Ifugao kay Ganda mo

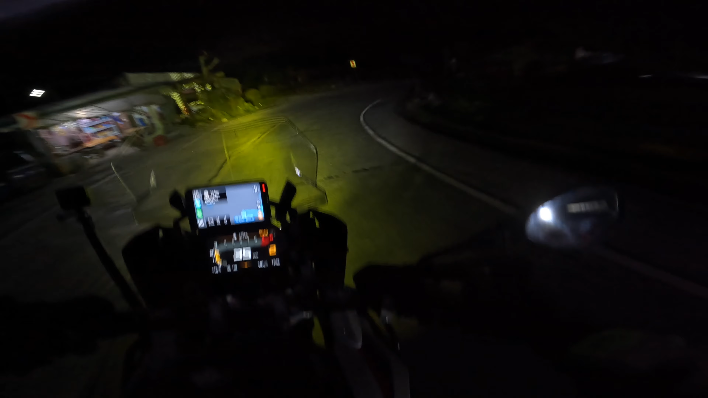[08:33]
Temperature po is 18 degrees. Medyo malamig na po, nanginginig na po ang aking katawan.
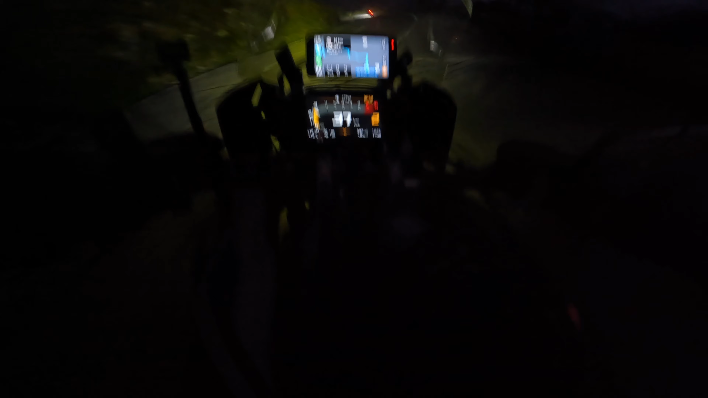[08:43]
Activated na ang heated grips, so ang mga kamay natin medyo mainit. Makapal na po ang fog dito sa Mountain Province. Papunta po tayo ngayon ng Banawe.
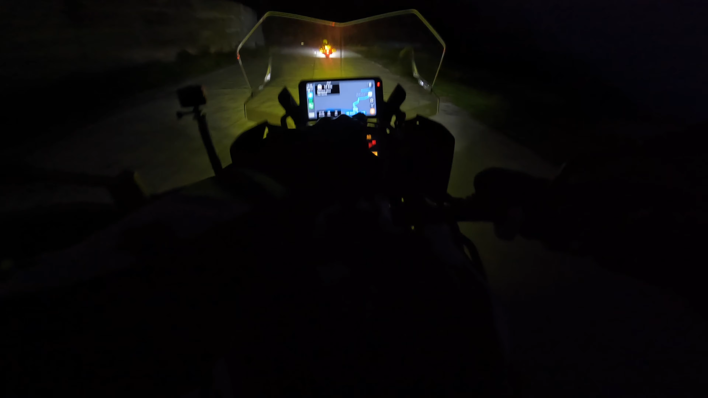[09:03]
Puro sigsag po ang dadaanan natin, makikita nyo sa mapa. Ingat lang mga amigos, amigas. Safe ride lang tayo. Chill ride. Adventure po, GS Riders.
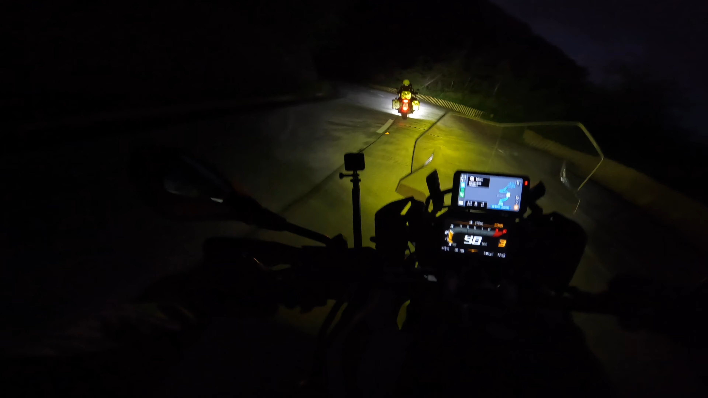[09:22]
Kasama po natin sa harapan si Boss Jun, tsaka ang kanyang asawa na si Karen. Sa likod po si Boss Rene at ang kanyang asawa na si Emmy. At ang iyong lingkod, Boto James po. Wala pong kasama sa likod.
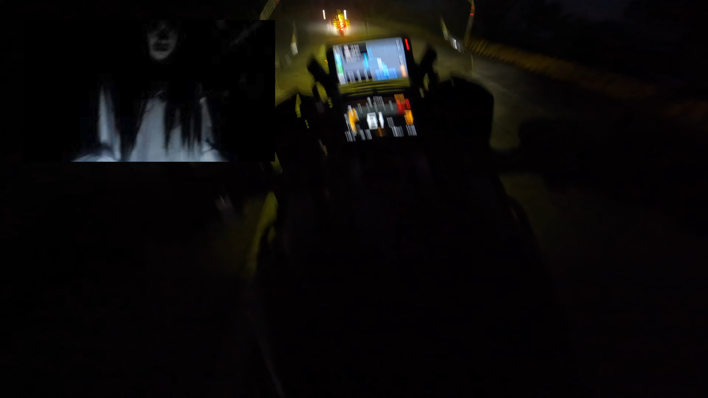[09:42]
Right, welcome po sa Banawe Rice Terraces. It's now 6 o'clock in the evening. Grabe si Iko dito. Grabe ang twisties. Kurbadang kurbada.